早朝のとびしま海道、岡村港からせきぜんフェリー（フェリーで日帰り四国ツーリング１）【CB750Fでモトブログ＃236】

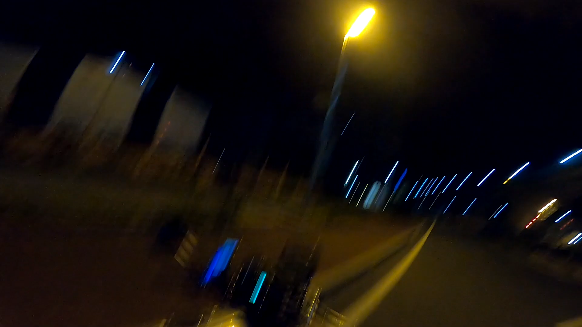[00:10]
チャレさんですまだ暗いですはい街灯がついておりますはいそんな時間出発でございますよさあ今日はどこに行くのでしょうはいまだ真っ暗です
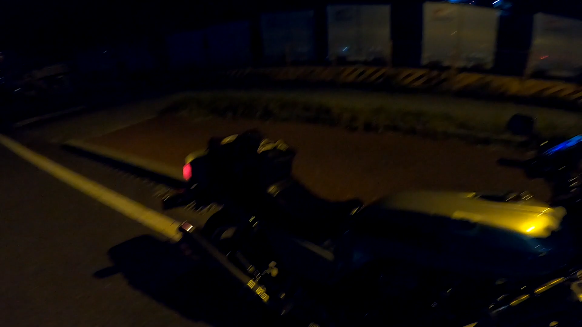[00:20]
朝の現在時刻は4時50分です
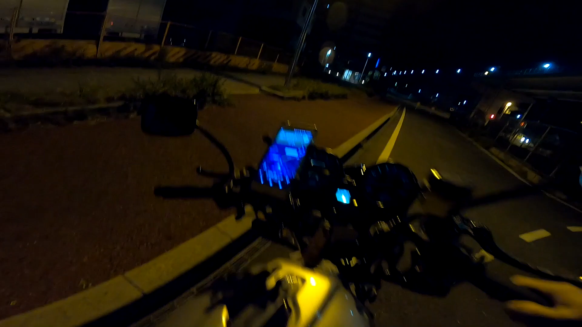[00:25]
はい今からスタートしますはい改めま
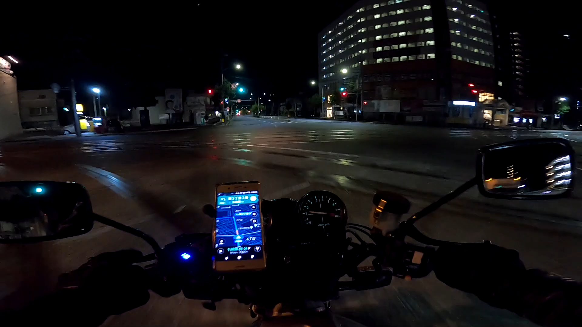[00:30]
して皆さんおはようございますチャレさんですはい本日は9月21日月曜日時刻は5時
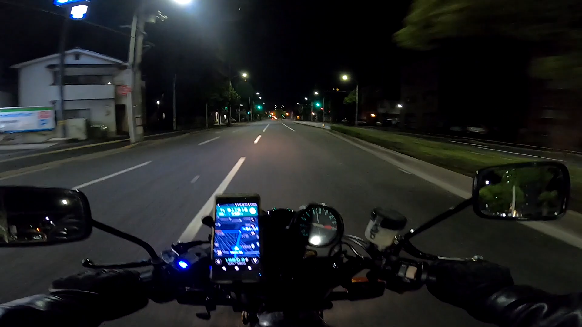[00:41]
ジャストでございますはいまだ真っ暗でございますはいいやもう1ヶ月前は5時って言うとまだもう明るくなってましたけどねもう9月21日お彼岸の日終分の日ですよまだもう5時って言うとライトオンスタートですはいいや久しぶりですよ朝こんな出発時が暗いなんていうのはね
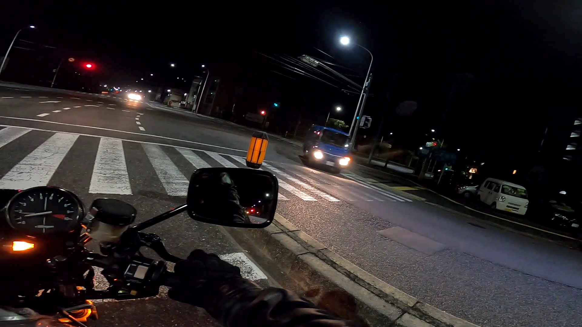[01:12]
っていうか暗い時間帯に走るのが嫌いな私ですがもう1日の予定を考えるとこの時間にスタートしなくてはならないまあただあと30分とか1時間とかすると夜が知らんできて明るくなりますからねはい